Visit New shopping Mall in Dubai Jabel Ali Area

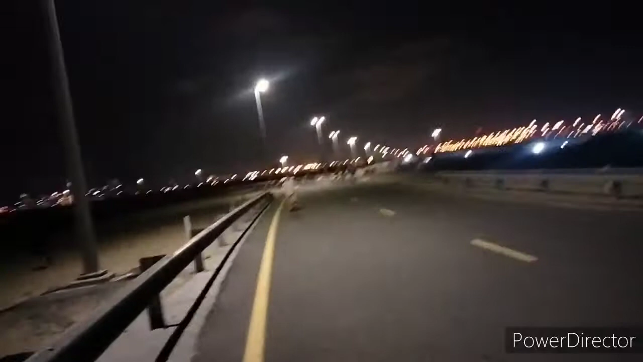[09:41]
आपको नजर आया, यहाँ पे भी देख सकते हैं बिल्कुल अंधेरा एरिया है, बिल्कुल अंधेरा ही अंधेरा है, डेजर्ट है,